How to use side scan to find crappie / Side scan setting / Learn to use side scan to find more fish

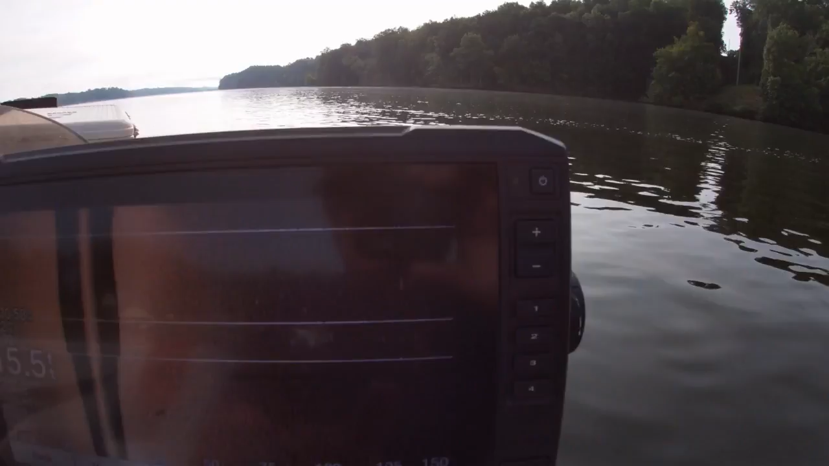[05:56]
see how I shifted this to the side so I could look at that here's something else and right
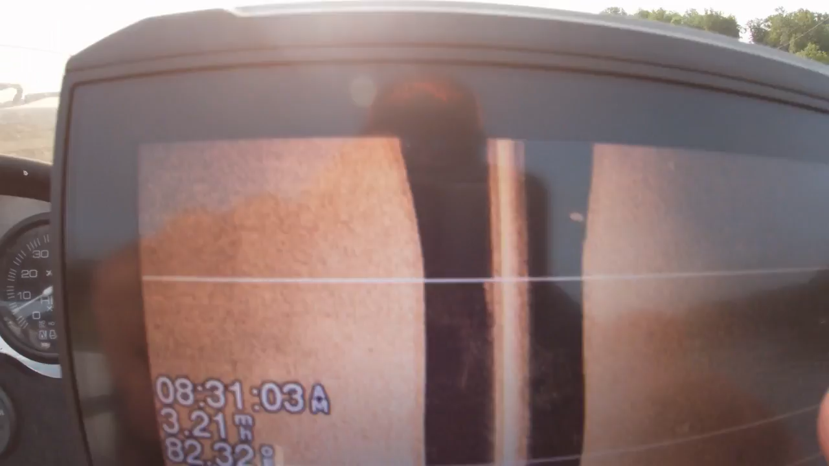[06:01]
here this is sticking up off the bottom now you can take this see
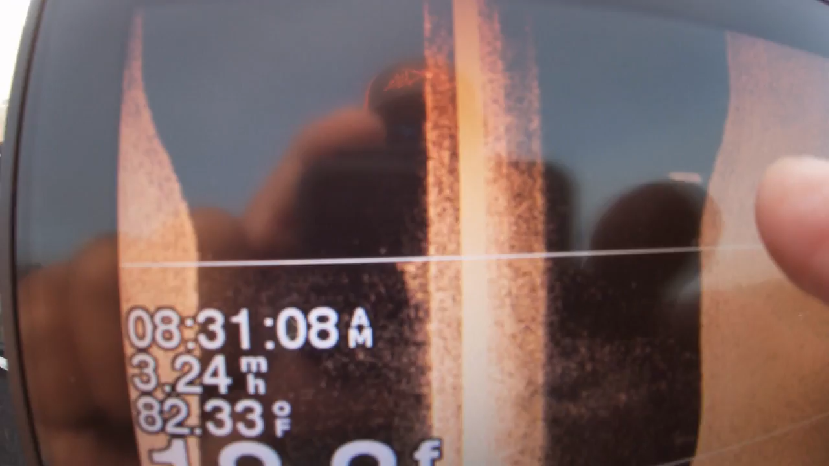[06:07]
On screen: water 82.33°F, speed 3.24 mph
how I shifted that right there up off the bottom and we want to mark that right there too
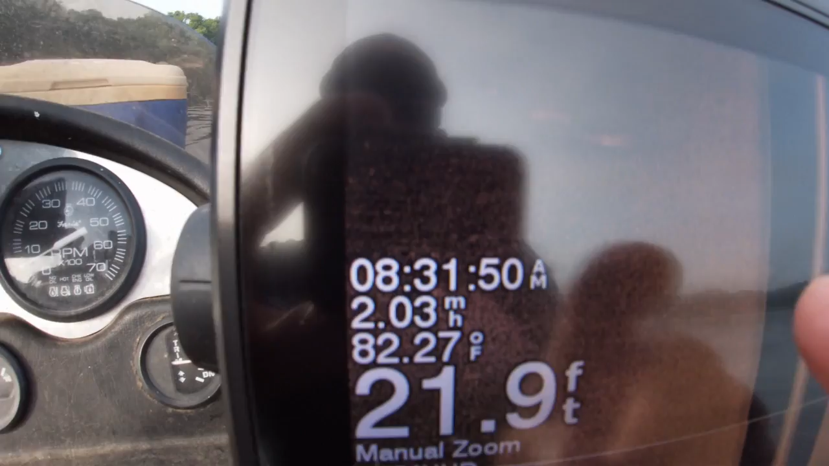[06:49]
On screen: depth 21.9 ft
now you see this place this right here see this that is probably shed
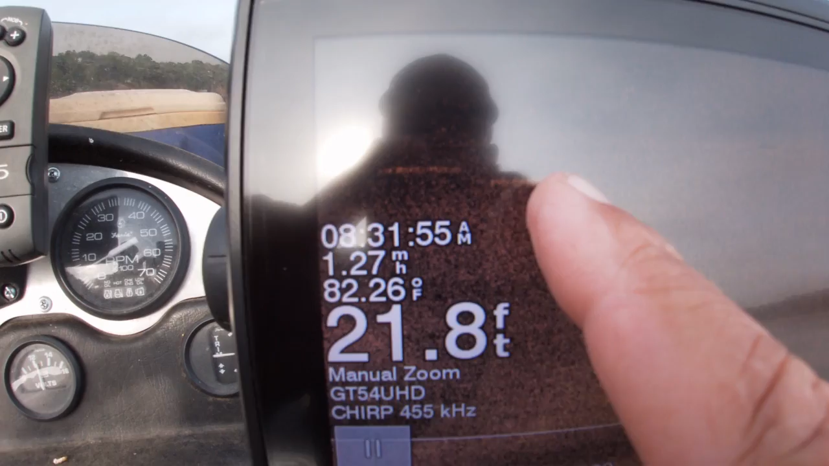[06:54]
On screen: depth 21.8 ft, water 82.26°F
but see the ones right here see
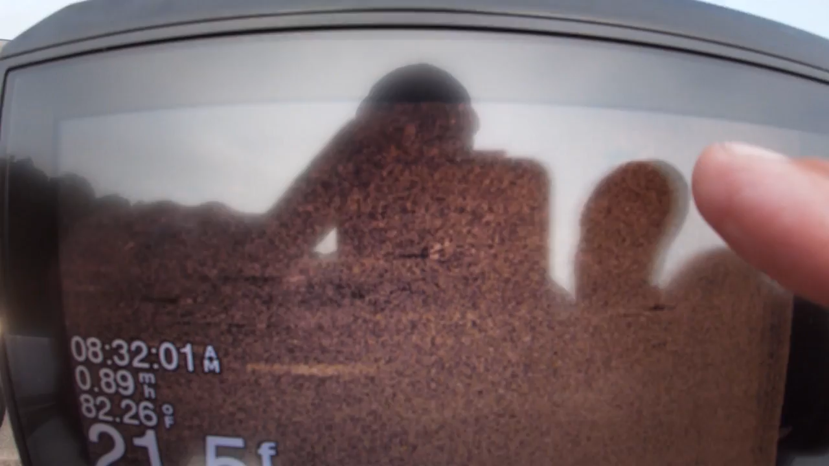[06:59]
the shadow mark shadow mark we'll go back across this point we're gonna go out about 50 or 60 yards
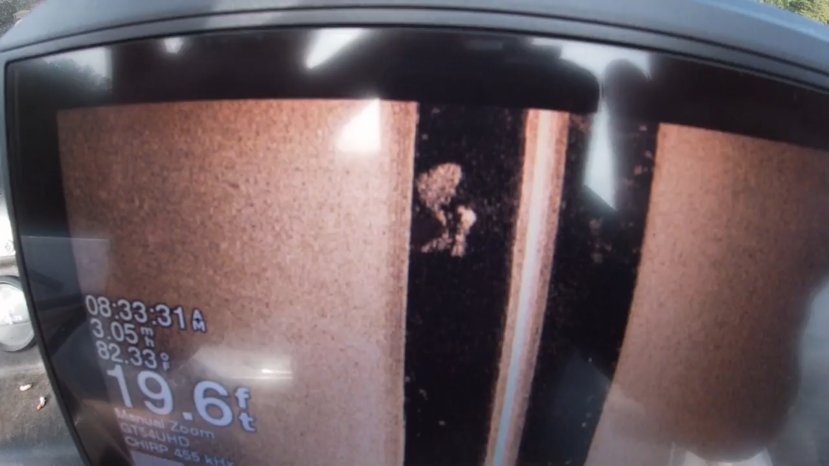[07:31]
On screen: depth 19.6 ft, water 82.33°F
that right there is a school of shad you can see over
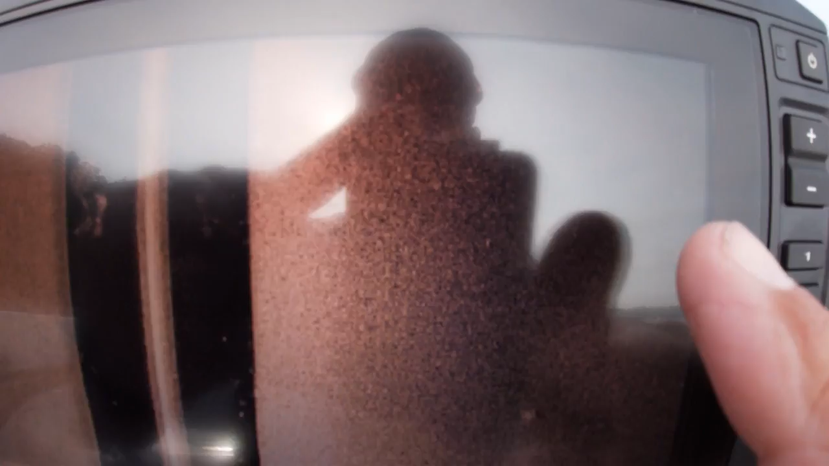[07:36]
here these little spots here where the point comes
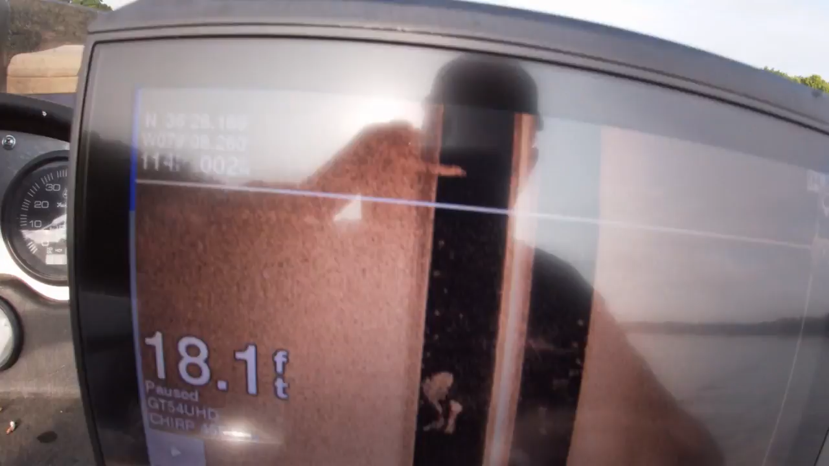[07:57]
On screen: depth 18.1 ft
back again gonna shift this we can see out here see this stump here
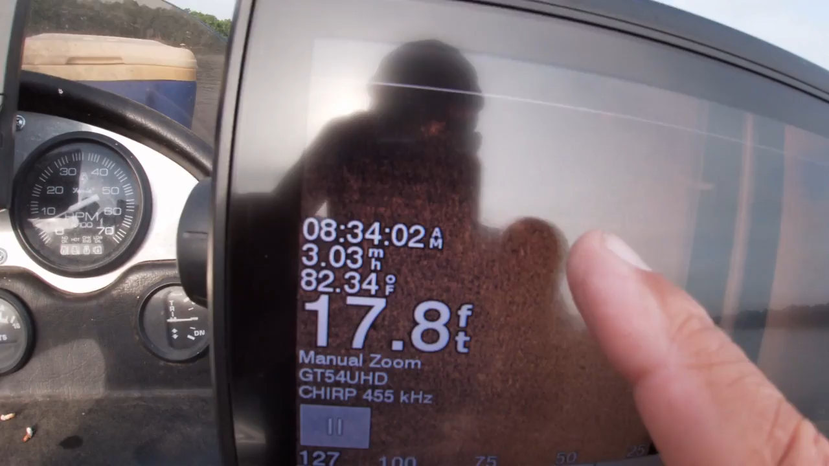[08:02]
On screen: depth 17.8 ft, water 82.34°F
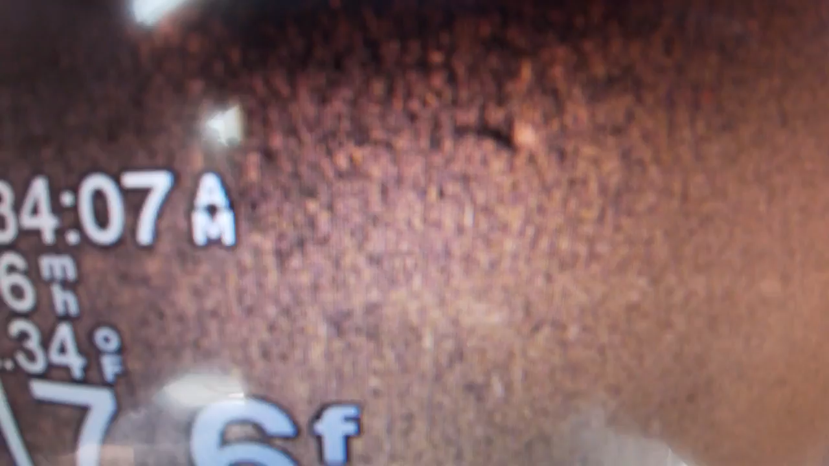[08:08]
zoom in that right there is that probably a stump that is on the bottom
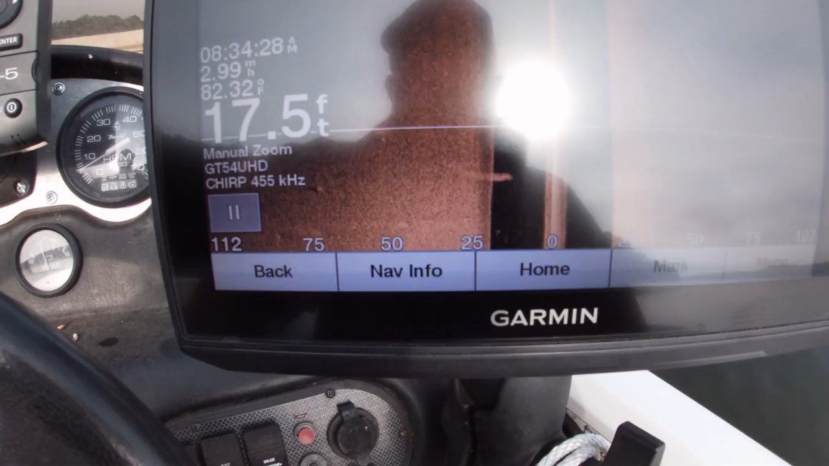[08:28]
On screen: depth 17.5 ft, water 82.32°F
and we have seventeen feet of water
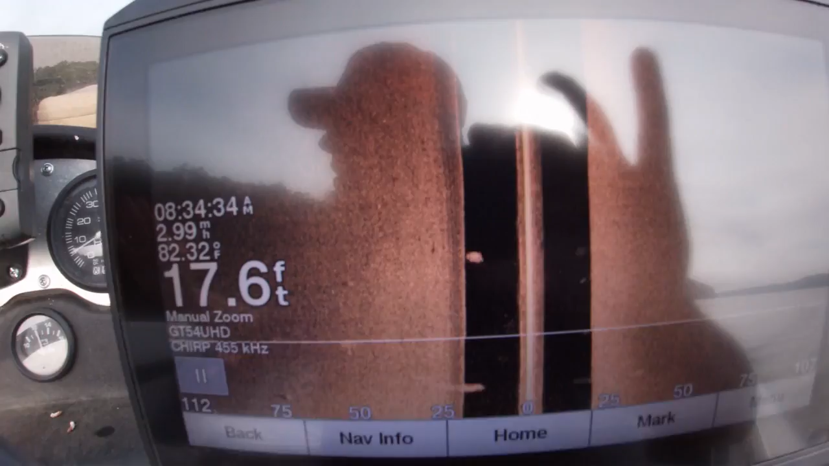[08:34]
On screen: depth 17.6 ft, water 82.32°F
still out of the way creek channel is to my left makes a big dog leg in here